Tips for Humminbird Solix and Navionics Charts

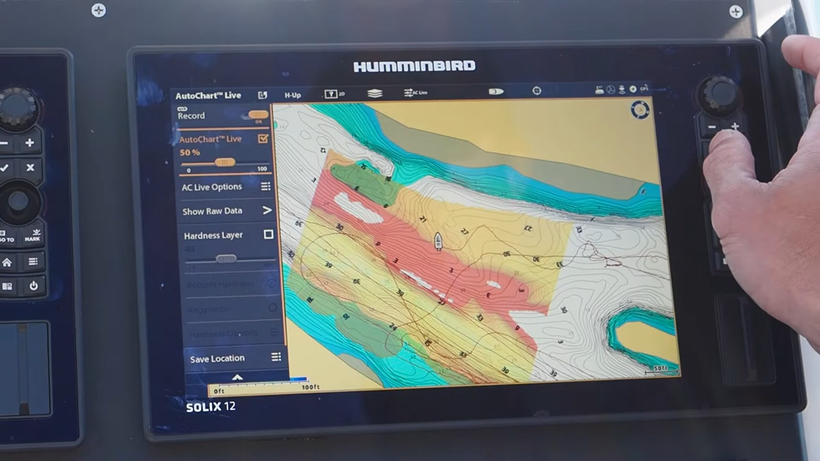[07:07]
the screen is too cluttered and I just want to turn it off but a lot of times when I'm fishing if
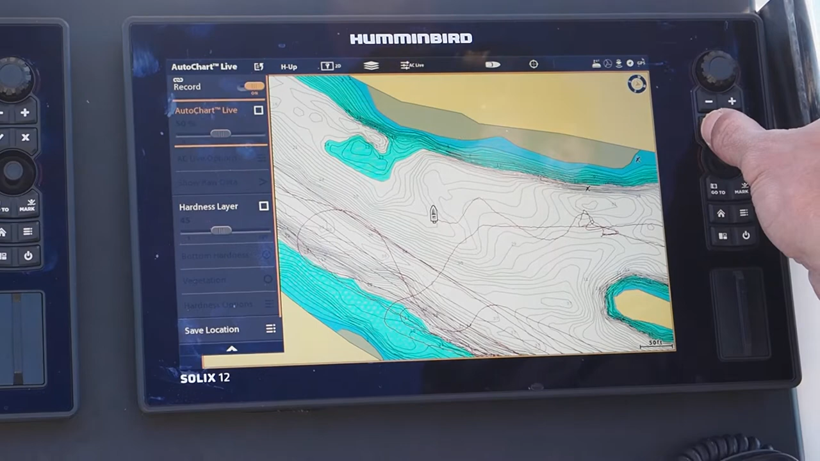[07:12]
I'm looking for an area that I've recorded and I want to find the uh humps and the deep spots I'm going to have that on um also one other thing to note and you may uh
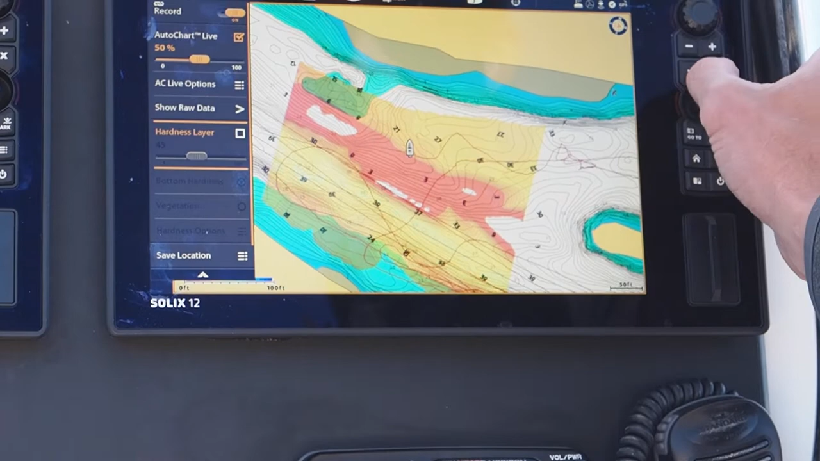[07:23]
see this is your hardness layer if this is selected and it's all the way up um and you turn on your gps you're going to get
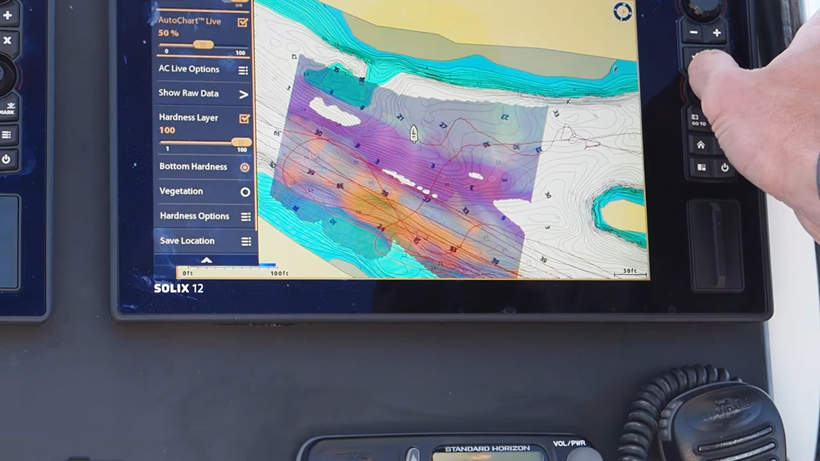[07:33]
we're going to turn off auto chart live and you're going to see this this hardness layer is going to really
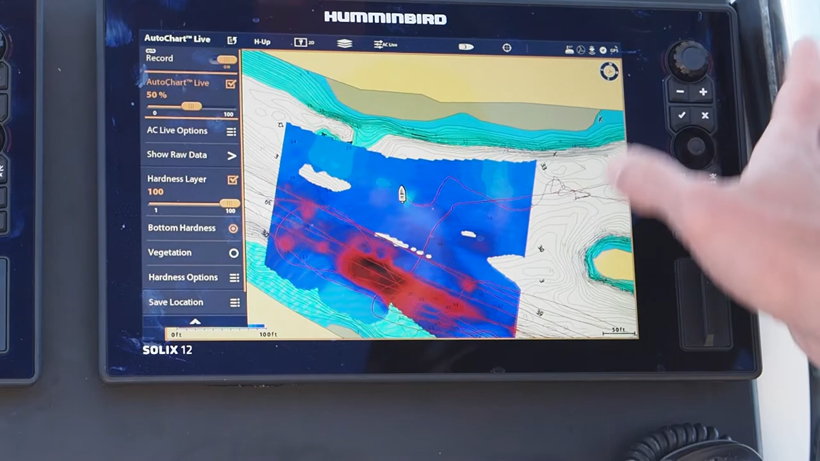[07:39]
um block out all the information all your um
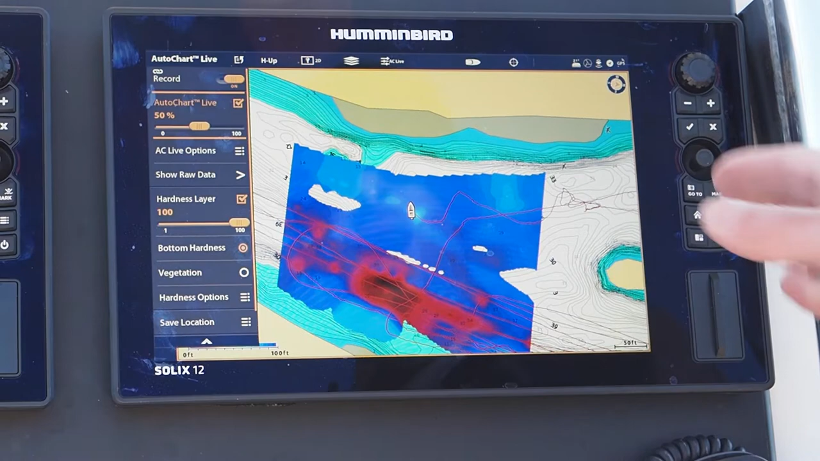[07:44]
contour lines so with the hardness layer if you are running that you
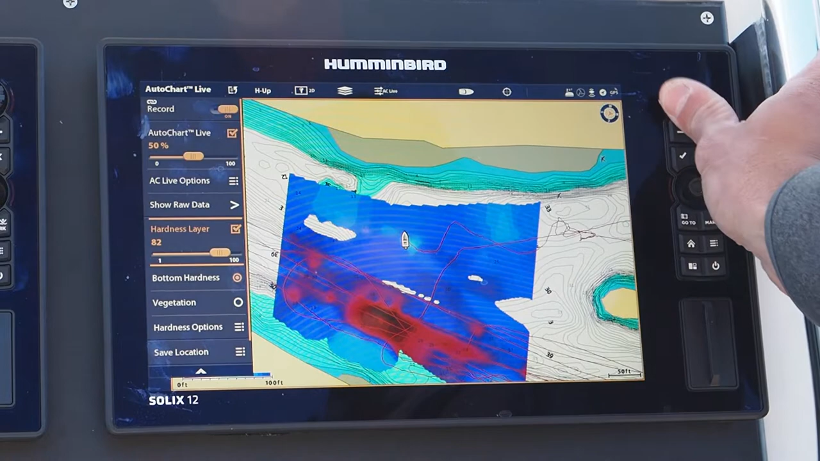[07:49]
need to get that transparency down to you know maybe 50 percent um or if I don't care about the bottom hardness I'm going to just deselect
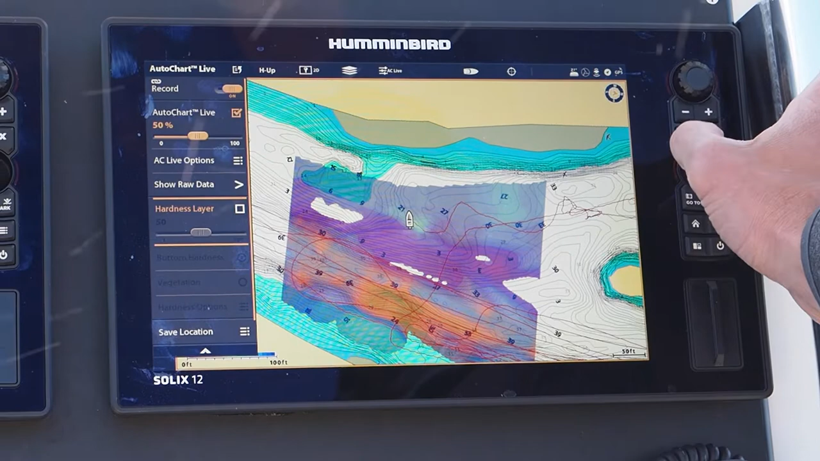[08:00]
that and just keep my auto chart live which is my my customized depth charts